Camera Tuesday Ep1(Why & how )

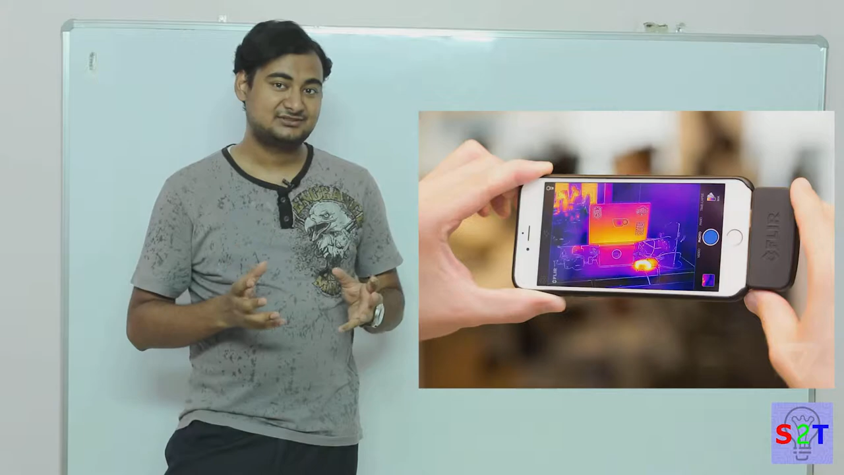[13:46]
why they are expensive is not to do with their electronics is to do with their lenses they don't have normal glass lenses glass blocks infrared